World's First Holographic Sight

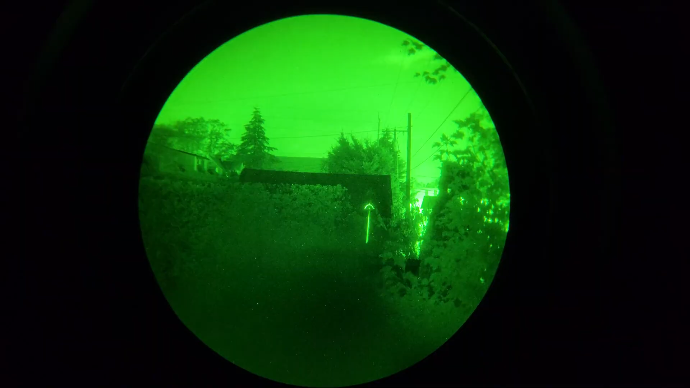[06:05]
It's fairly comparable to a modern EOTech on the lowest daylight setting.
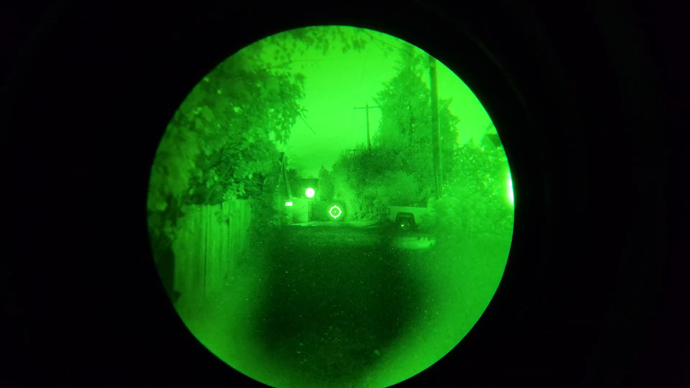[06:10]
This is EXPS3 on minimum daylight.
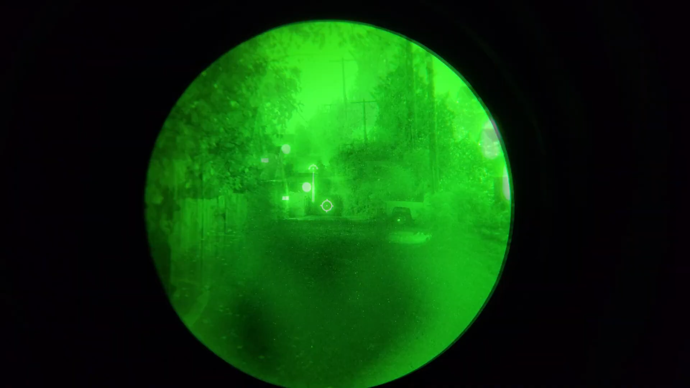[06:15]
This is Holosight 400 minimum daylight with the twilight filter installed.
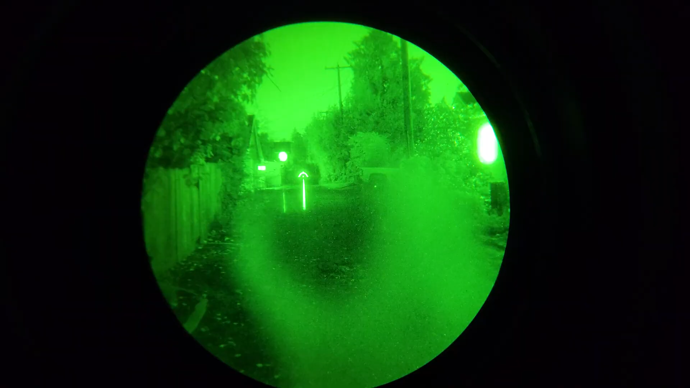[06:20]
This optic also sits really low.